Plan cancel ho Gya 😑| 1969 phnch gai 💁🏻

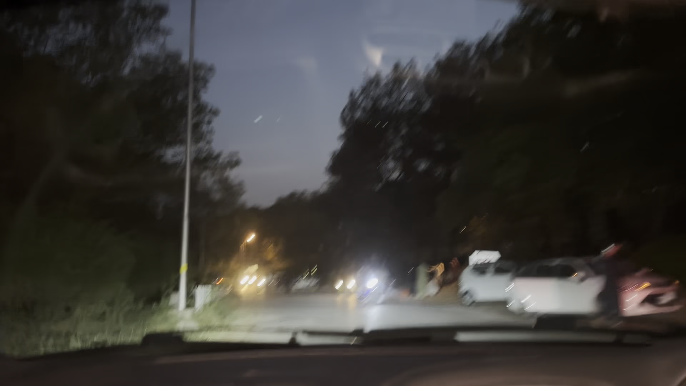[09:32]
ओ आगे तो शोर शराबा है, मुझे लगा सारा ही सुनसान है। मैजी उठ गया।